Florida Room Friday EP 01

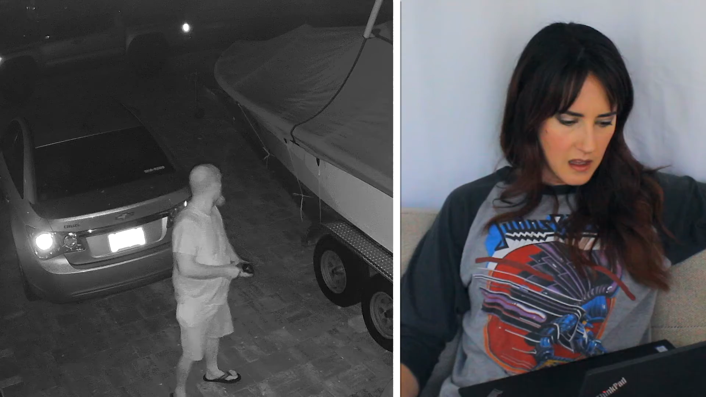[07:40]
And I'm like, he looks like in the night vision, he looks so creepy, but anybody looks creepy in night vision.
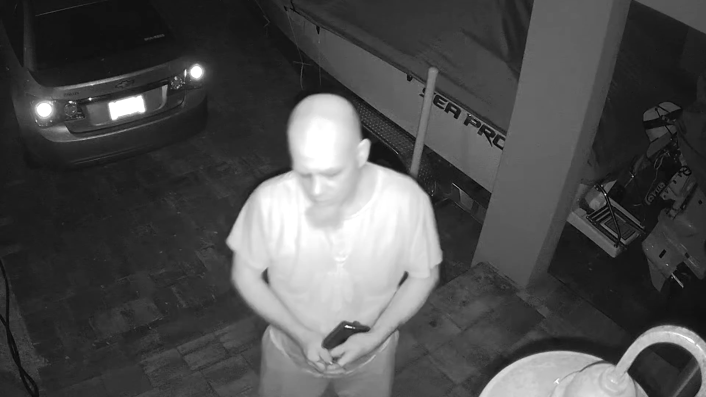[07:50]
So, and I'm like, he was obviously planning on staying somewhere because he has his keys in his hand and he didn't try and open the door.
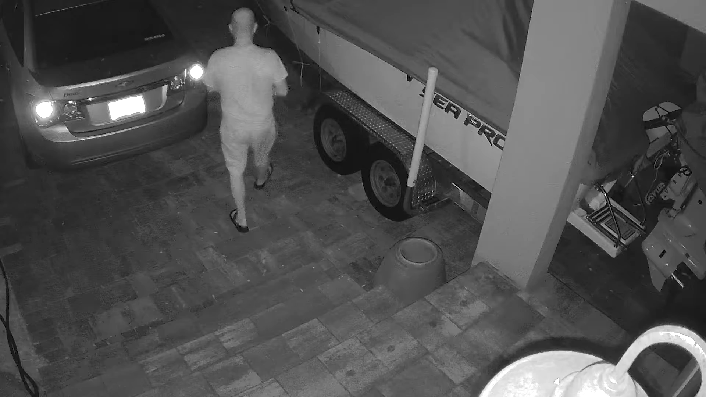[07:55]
So I'm like, oh my gosh, like this guy is like either my initial thing, my initial thought was like, he's either like trying to buy drugs from somebody or he's dropping drugs off.